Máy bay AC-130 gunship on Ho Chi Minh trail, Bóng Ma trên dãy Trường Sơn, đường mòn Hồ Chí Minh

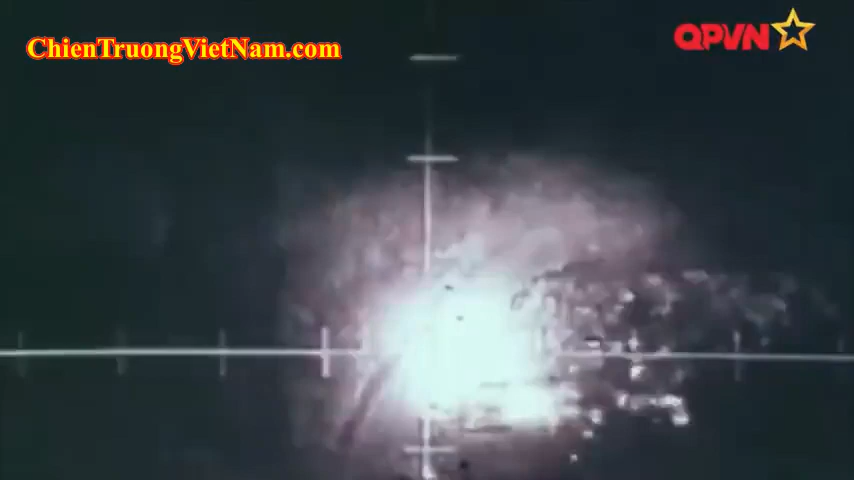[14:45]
Tổng kết từ phía Việt Nam ghi nhận, thiệt hại của lực lượng xe vận tải là 56,1%, tăng gần 28% so với mùa trước đó.
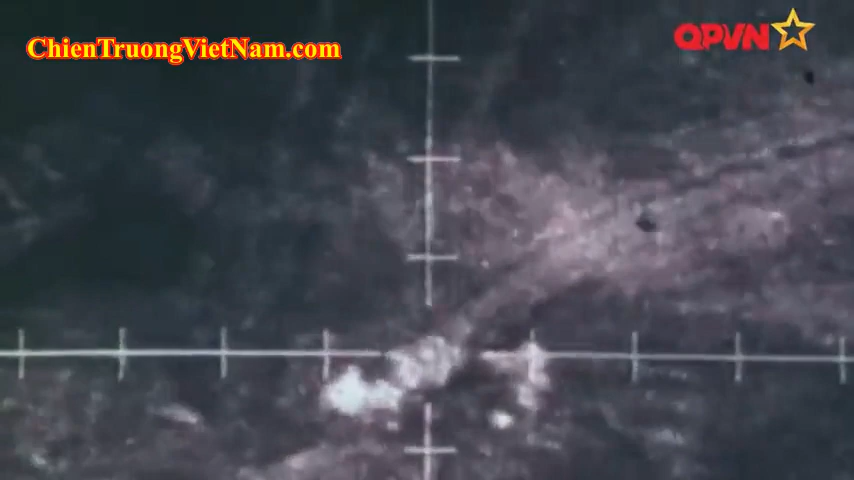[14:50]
Số hàng hóa tổn thất khoảng 13%. Chi viện cho chiến trường B chỉ đạt 67% kế hoạch. Tất nhiên đây là hậu quả của sự bùng nổ các hoạt động đánh phá gấp 3 lần năm trước, kết hợp với nhiều thủ đoạn, chiến thuật mới của kẻ địch.
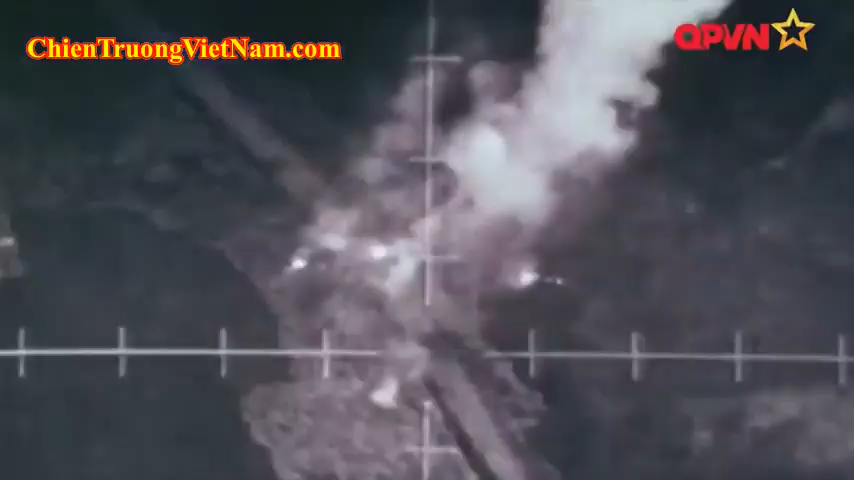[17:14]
Nhờ vậy, các cuộc tấn công có thể gây thiệt hại cho 53% số mục tiêu bị phát hiện.
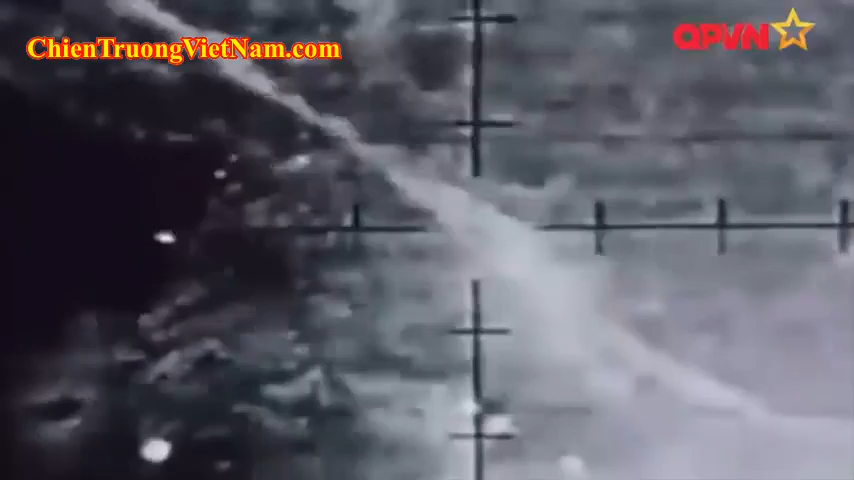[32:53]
Dù là thủ phạm của hàng loạt vụ đánh phá dọc đường Trường Sơn, nhưng AC-130 không để lại dấu vết đáng kể.
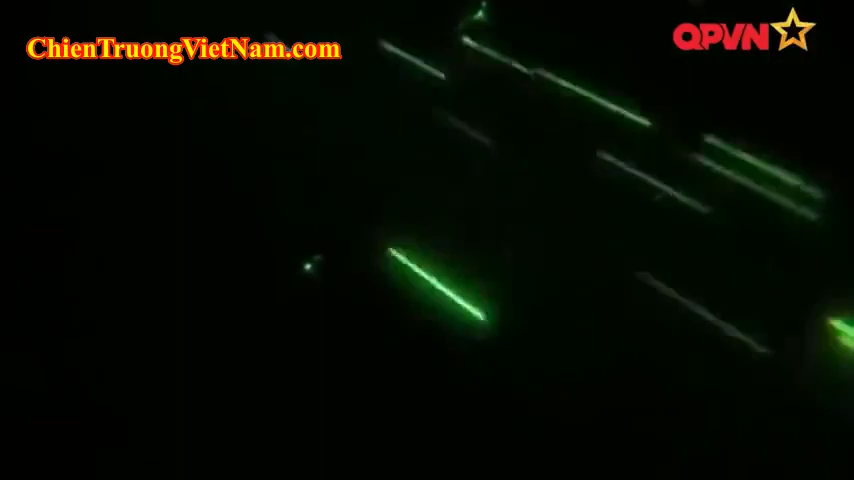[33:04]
Nếu quan sát được, các phi vụ của AC-130 dễ được hiểu là cuộc tấn công của pháo 20mm lắp trên các máy bay vận tải C-130. Từ năm 1970, sau khi được nâng cấp lên chuẩn Supply Package, các máy bay AC-130 dần được trang bị pháo 40mm khi khai hỏa sẽ phát ra âm thanh đặc trưng.
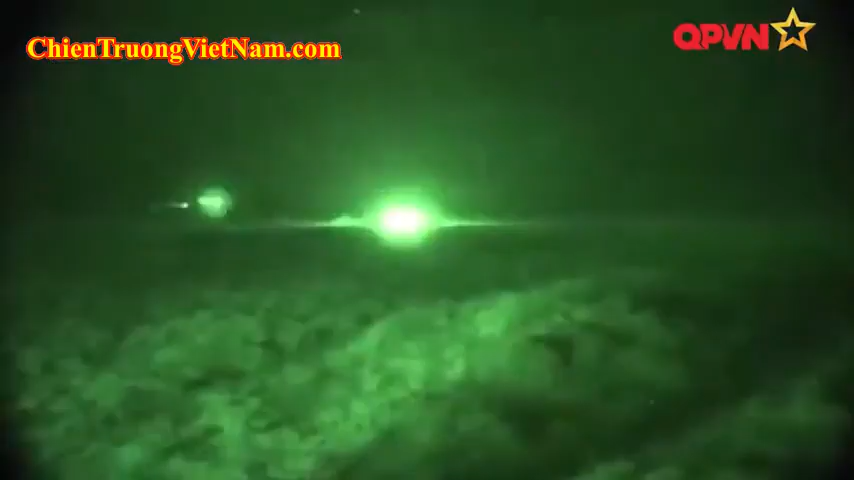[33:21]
Cũng trong thời gian này, lực lượng của phi đoàn số 16 đã được tăng cường mạnh,
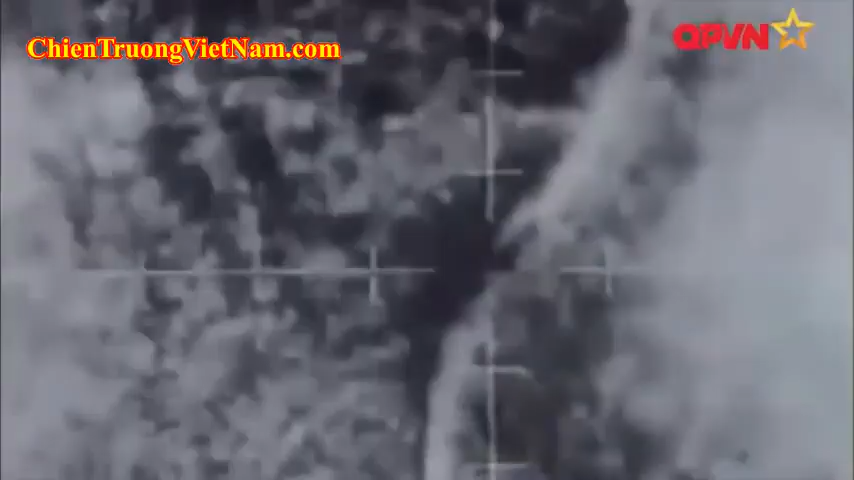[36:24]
tức là bên đêm nó vẫn thấy.
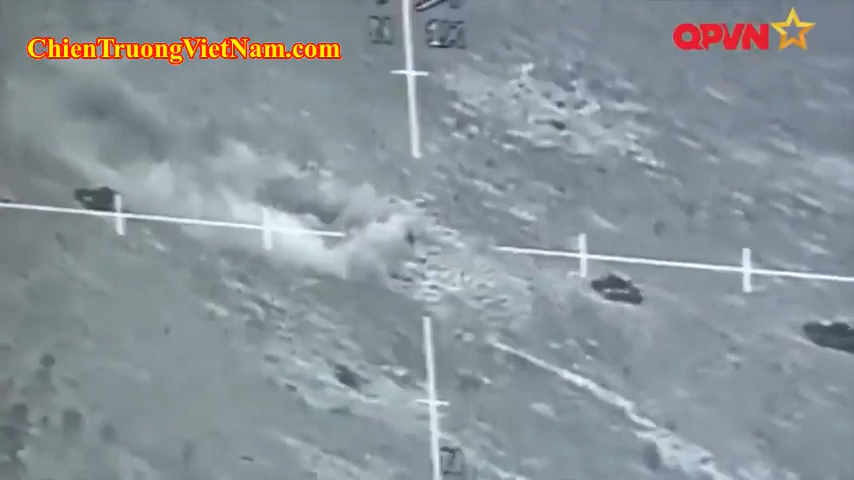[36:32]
ly thì nó ung chỗ này đến chỗ đấy, nó ung một phát nó sát thương rất, với một cái diện rất rộng.
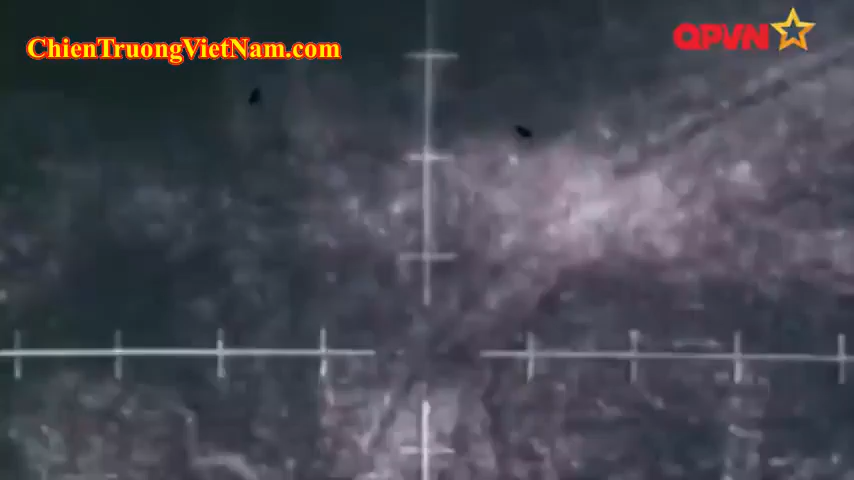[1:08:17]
Khoảng 40% phát nổ cách mục tiêu từ 80 đến 300 mét, dừng lại ở tác dụng quấy rối.